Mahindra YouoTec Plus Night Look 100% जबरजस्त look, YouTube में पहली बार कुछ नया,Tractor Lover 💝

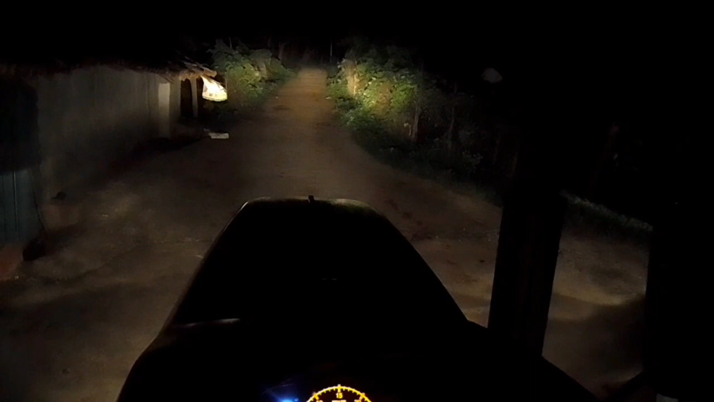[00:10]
लेड़ गत्रो काफी अच्छा है और
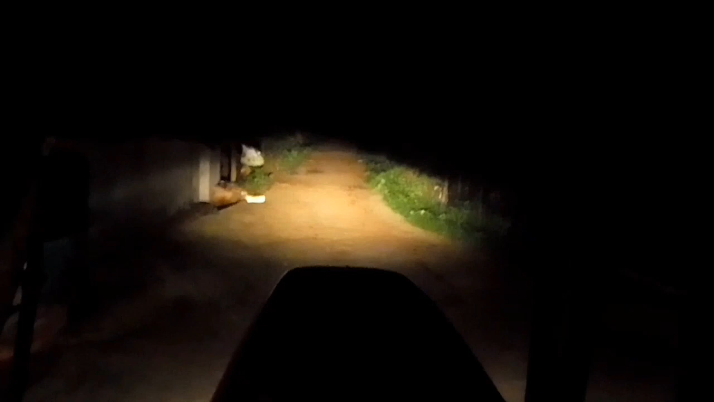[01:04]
ओ लएक दीपर में यह आपर-डीपर में यह आपर टीपर अपर आपर mega
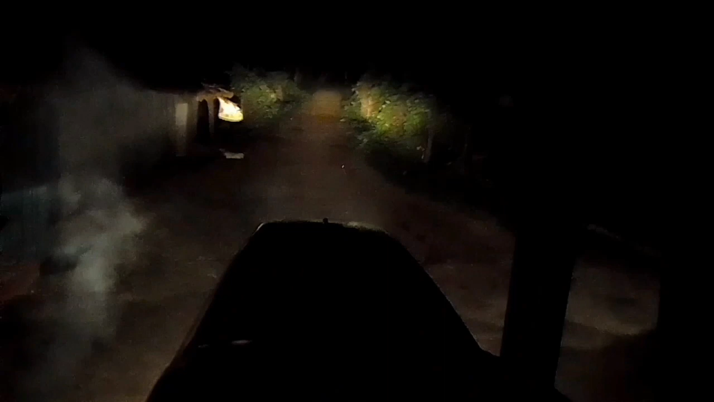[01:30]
इसमें तो और बहुत आगे तक दिखाई देता है लाइटिंग सिस्टम बढ़िया है है और उसके बाद डिजिटल मीटर आपका यह ऐसा दिखाई